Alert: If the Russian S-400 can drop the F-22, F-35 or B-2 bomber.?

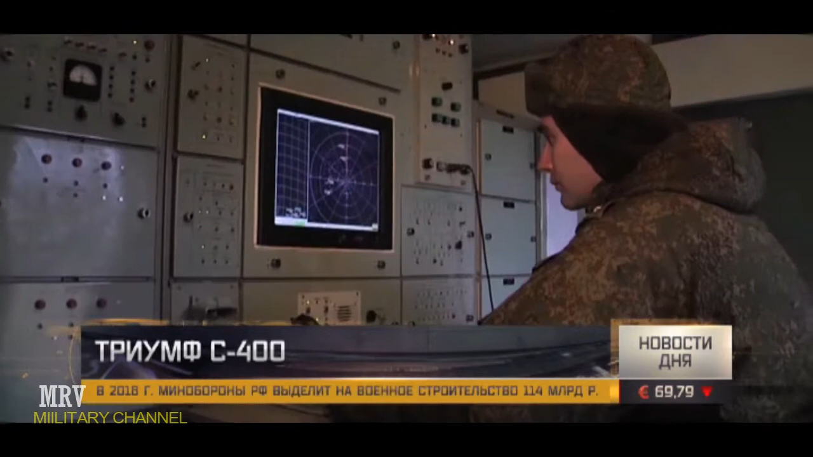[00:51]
Всё как в реальном бою, только цели для тренировки выдаёт электроника. Оператор должен правильно выбрать самую опасную и вовремя дать команду на уничтожение. Цель по первому чужой, цель по первому в зоне.